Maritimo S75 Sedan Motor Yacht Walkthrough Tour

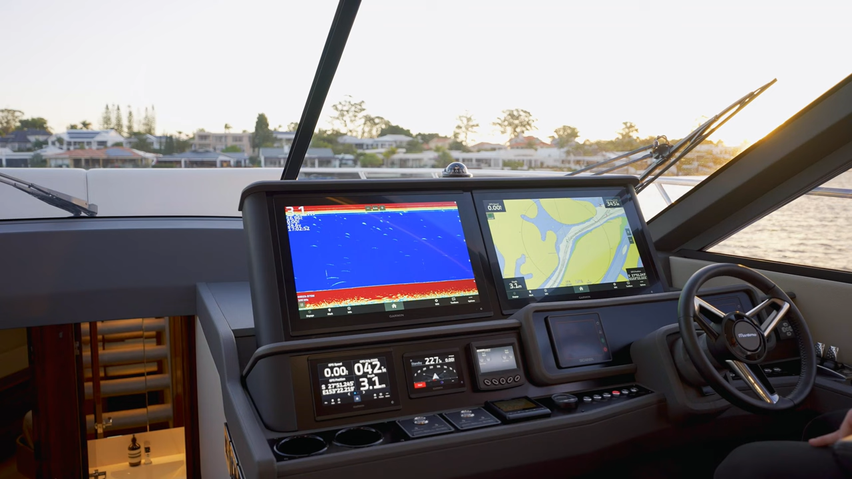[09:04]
So this latest iteration of the Maritimo helm design really centers on ergonomics and sight lines.
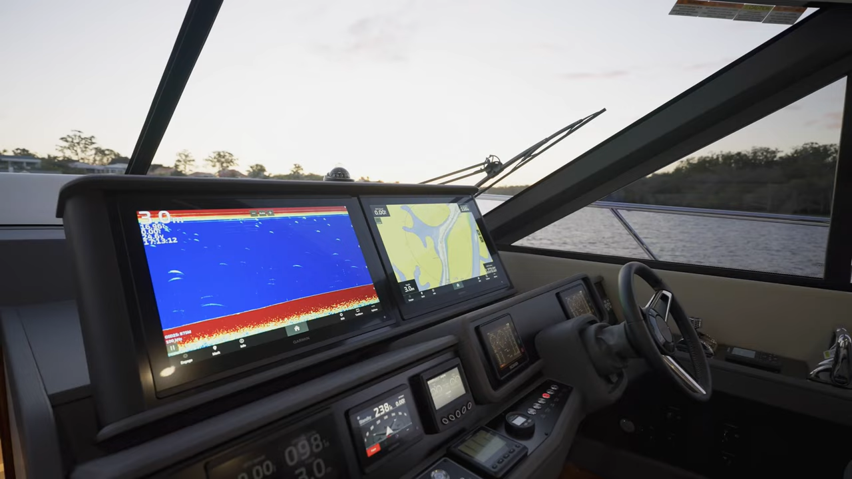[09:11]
As you can see displayed here, we've got the two 24-inch Garmin screens in that main display pod. So that main display pod can resize depending on the screen arrangement that you opt for.